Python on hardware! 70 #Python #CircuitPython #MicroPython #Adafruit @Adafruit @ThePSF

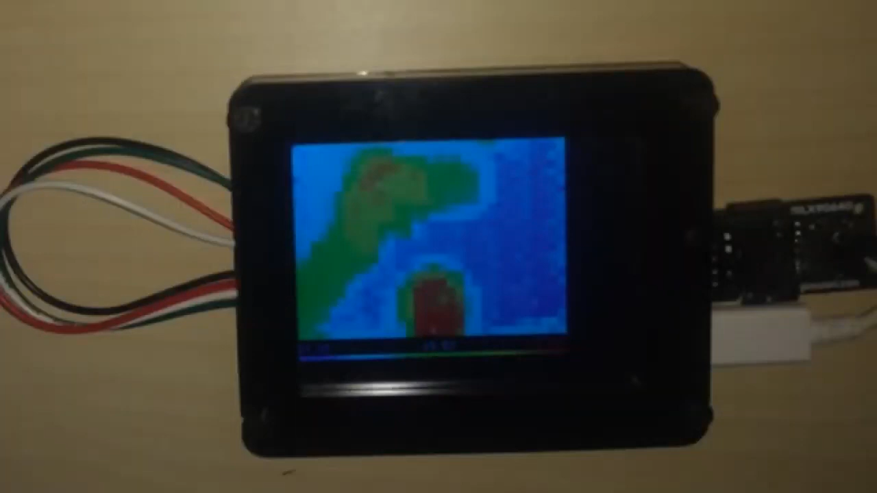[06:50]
this thermal camera project but of course got clue on it using the screen alex